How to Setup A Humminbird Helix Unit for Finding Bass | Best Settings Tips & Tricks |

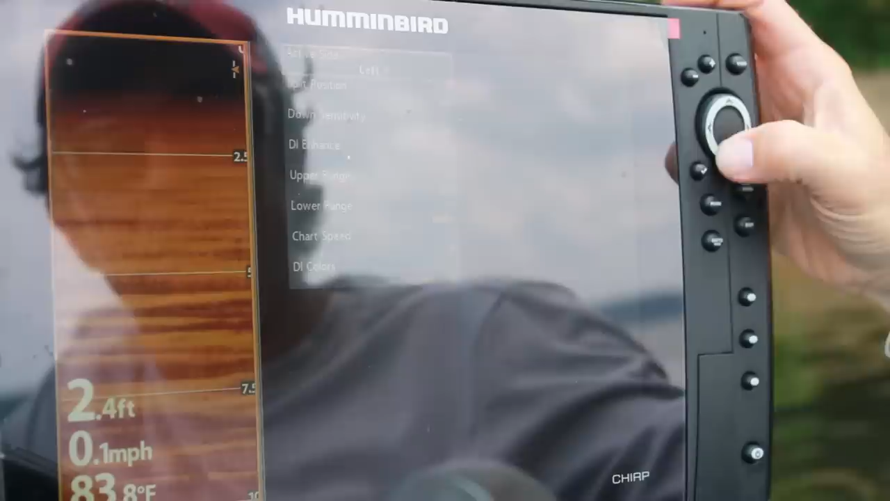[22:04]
On screen: depth 2.4 ft, water 83.8°F, speed 0.1 mph
Split position, again that tells me how big this window is.
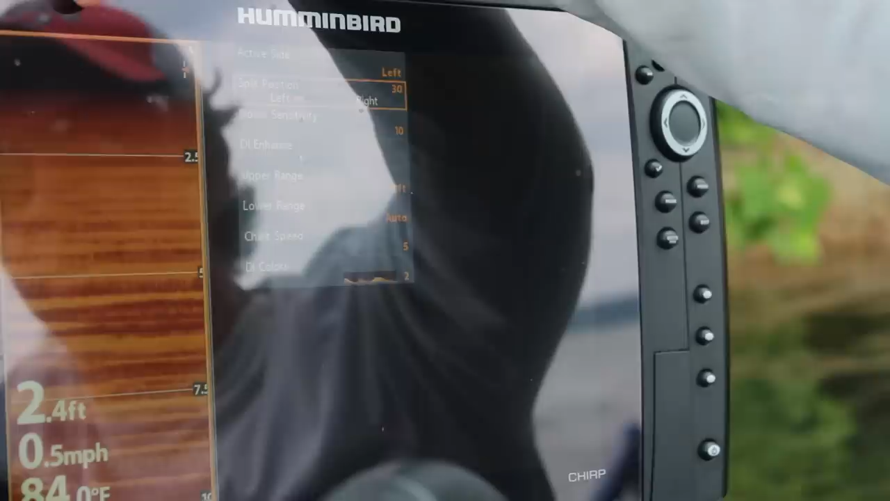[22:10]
On screen: depth 2.4 ft, speed 0.5 mph
I've got the windows set with my down imaging being 30% of my screen and my side imaging being 70.
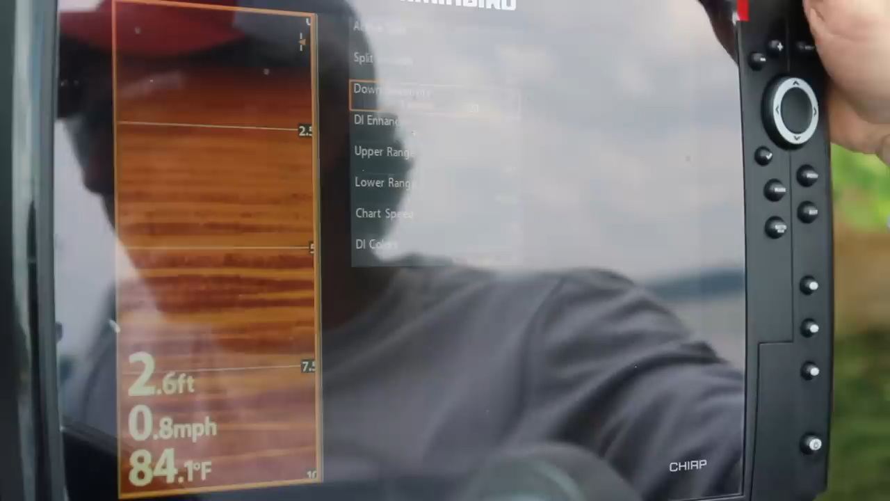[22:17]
On screen: depth 2.6 ft, water 84.1°F, speed 0.8 mph
The down sensitivity in the DI Enhance is just like the side imaging sensitivity and side imaging Enhance. I stay very close to 10 on my Humminbird units.
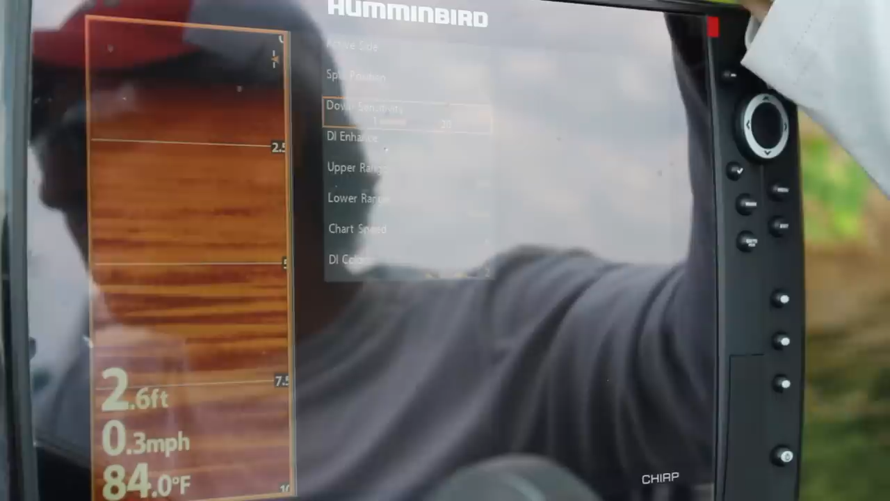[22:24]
On screen: depth 2.6 ft, water 84.0°F, speed 0.3 mph
Again, sometimes I'll go up to 11 or 12. Sometimes I'll go down to 9.
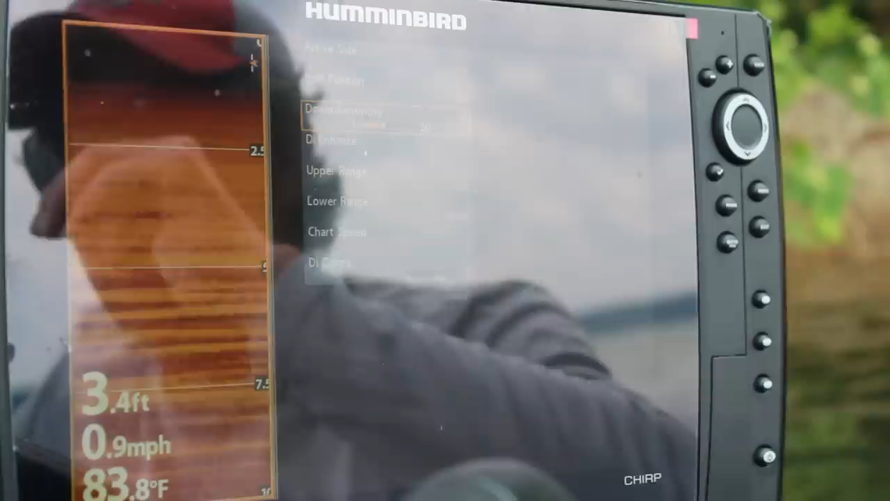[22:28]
On screen: depth 3.4 ft, water 83.8°F, speed 0.9 mph
But rarely should you stray far from 10 because 10 is really going to give you the best picture.
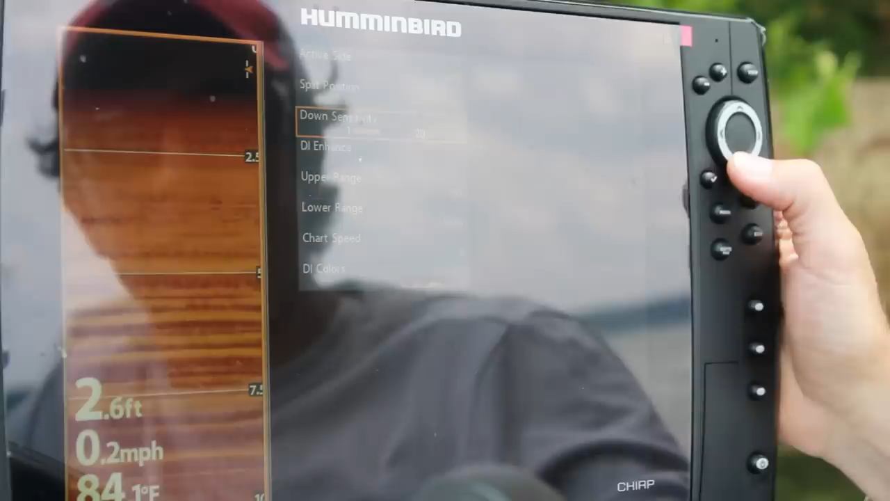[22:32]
On screen: depth 2.6 ft, speed 0.2 mph
Upper range is usually zero. That's just saying the black part is going to be the water column under the boat.
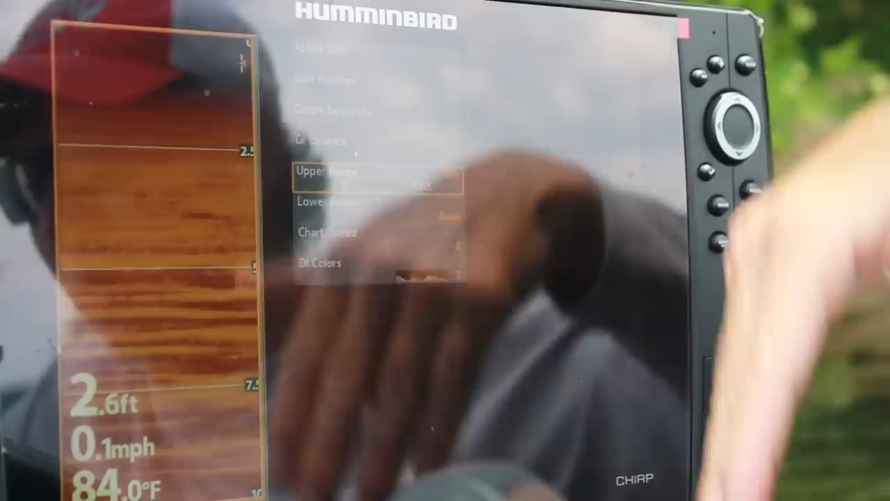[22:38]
On screen: depth 2.6 ft, water 84.0°F, speed 0.1 mph
And then my lower range, I leave it on auto. The Humminbird unit does a real good job of finding the bottom.
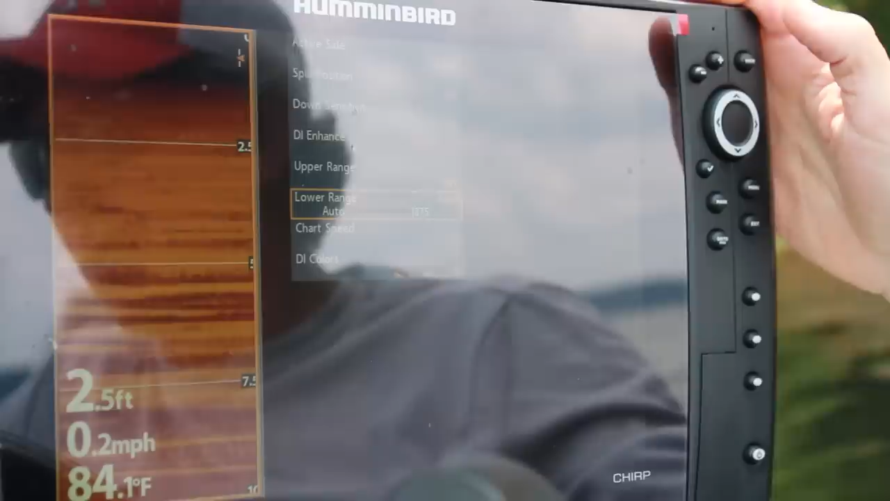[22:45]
On screen: depth 2.5 ft, water 84.1°F, speed 0.2 mph
I've had units that didn't but this will immediately set the window as it needs to be.
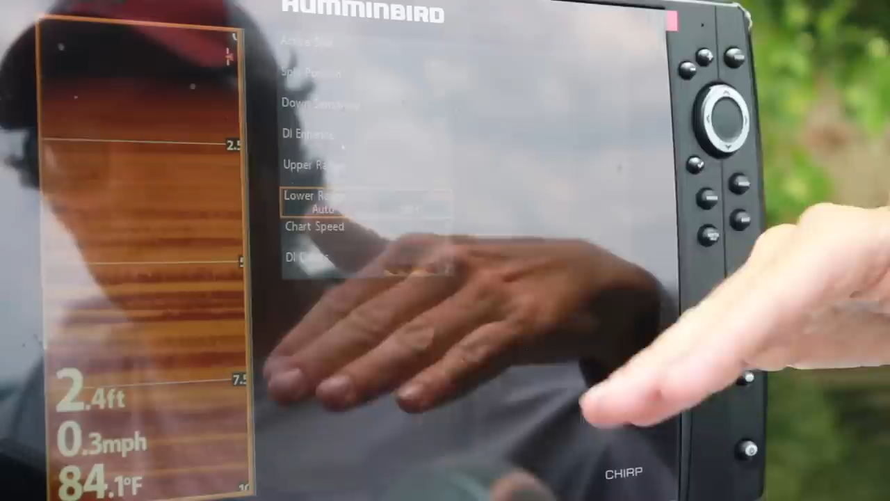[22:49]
On screen: depth 2.4 ft, water 84.1°F, speed 0.3 mph
So for example, right now we're sitting in basically one foot of water and you see 10 feet.
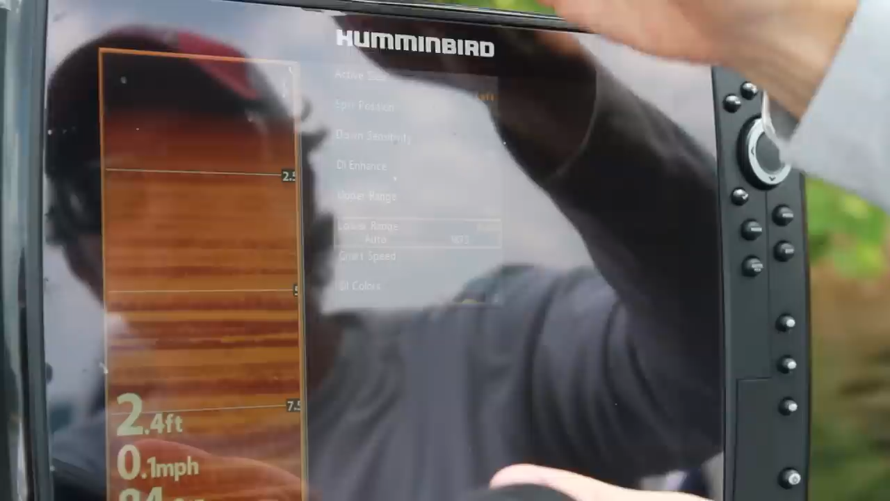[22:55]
On screen: depth 2.4 ft, speed 0.1 mph
If we were sitting in 20, you would see about 30 feet. So it's auto adjusting for that depth.
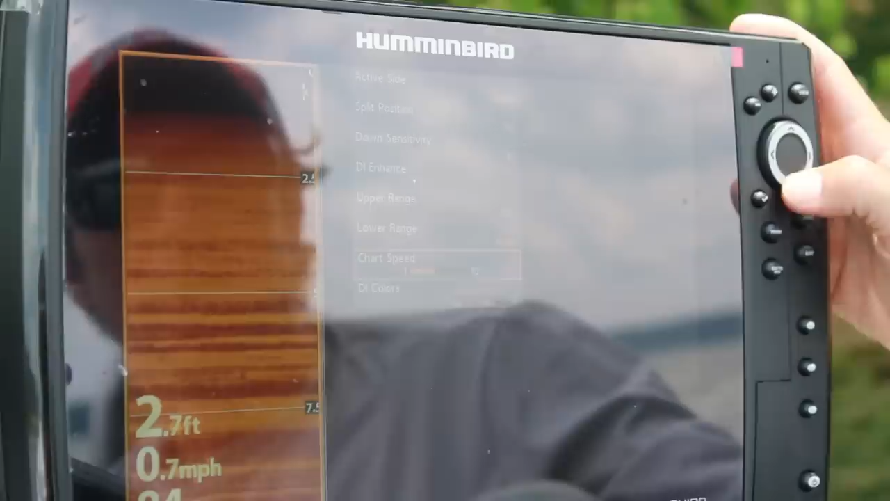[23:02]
On screen: speed 0.7 mph
Chart speed, 5 is good. Sometimes I'll crank it up just a little bit from that.
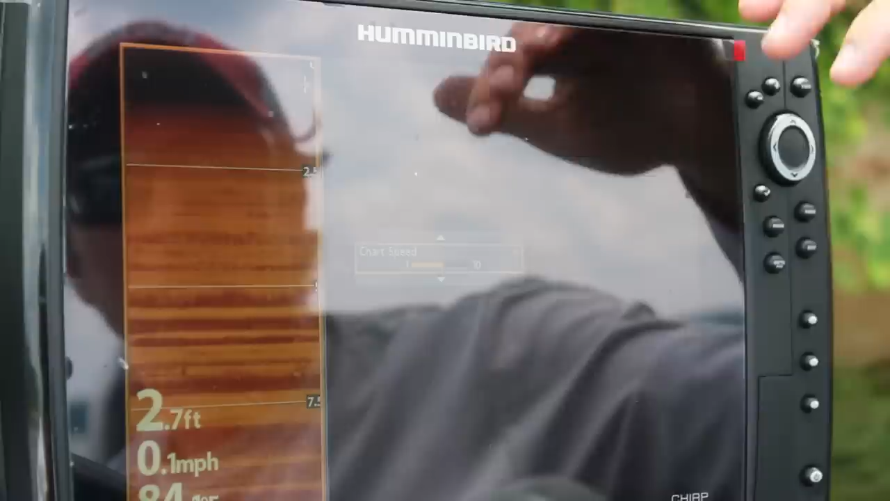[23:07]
On screen: depth 2.7 ft, speed 0.1 mph
I don't like to get going too fast. Depends on how fast you're idling the boat.
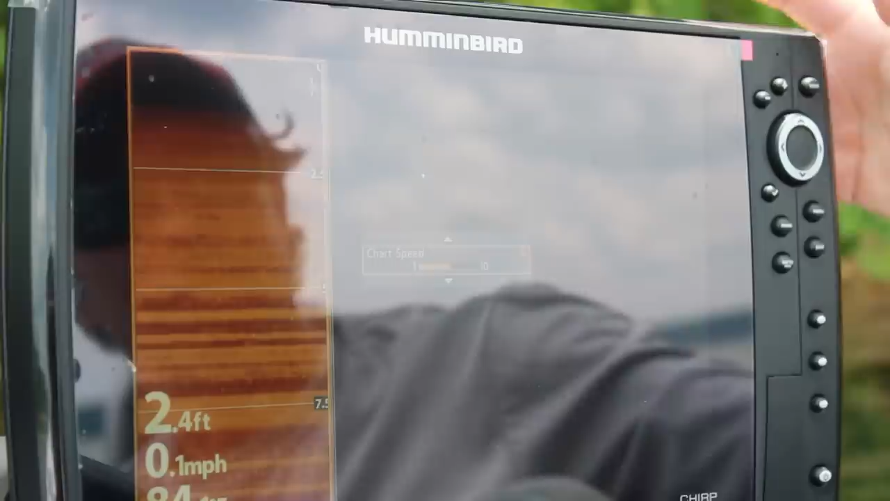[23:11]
On screen: depth 2.4 ft, speed 0.1 mph
But again, 5 or 6 is very good on that. And then the last one is the color, which we discussed when we were talking about the side imaging.
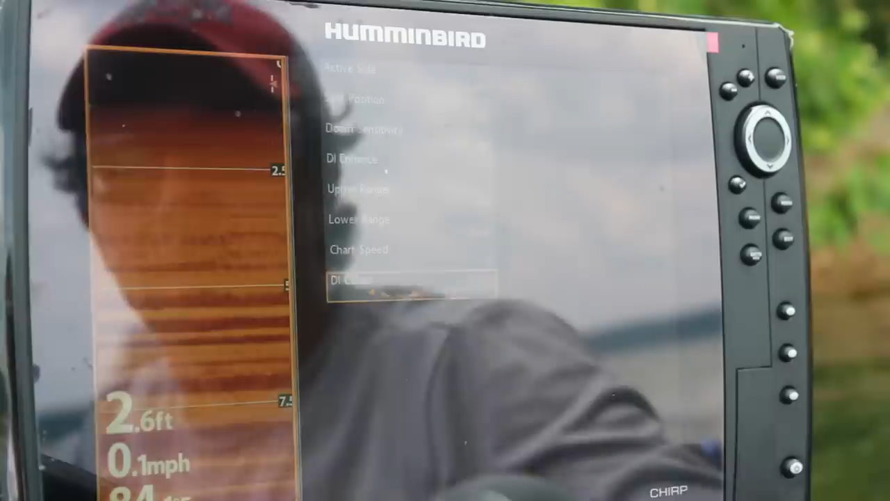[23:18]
On screen: depth 2.6 ft, speed 0.1 mph
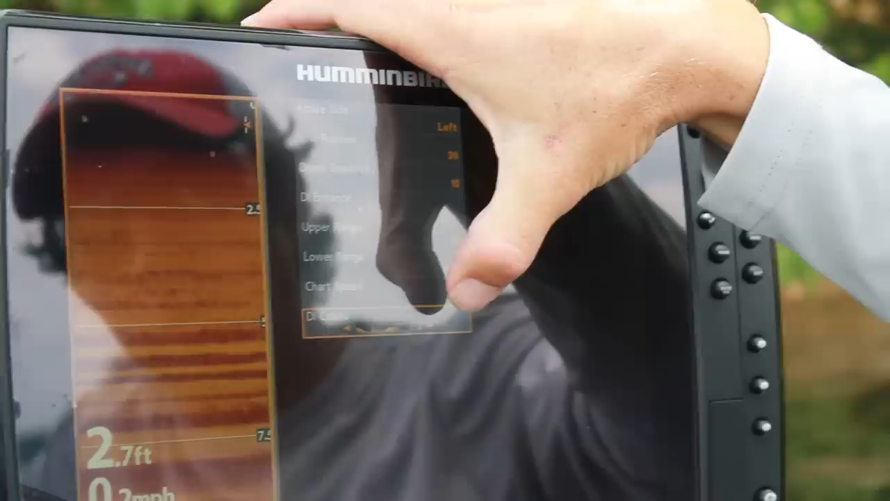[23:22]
Again, I prefer Amber 1, which is the number 2 default on the Helix unit. The other one that I prefer under low light conditions is my brown, which is number 4.
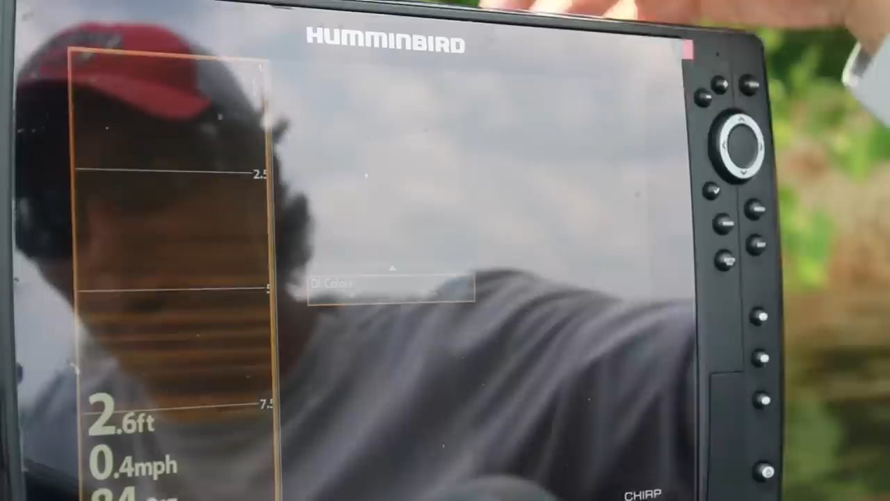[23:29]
On screen: depth 2.6 ft, speed 0.4 mph
But really it already comes with Amber 1 as a default.